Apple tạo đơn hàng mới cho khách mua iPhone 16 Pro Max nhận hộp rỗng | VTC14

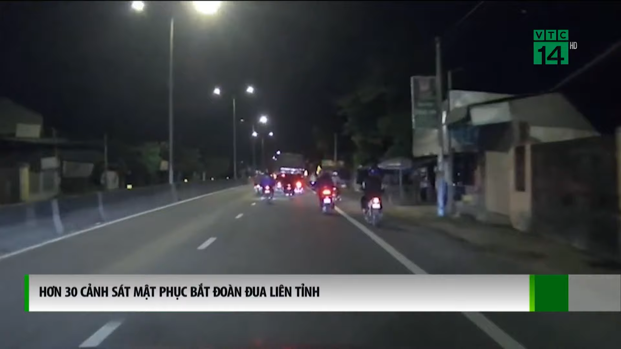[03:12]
Bến Tre đang rồ ga lạng lách trên quốc lộ 1 hướng về miền Tây, khiến nhiều người đi đường hoảng sợ.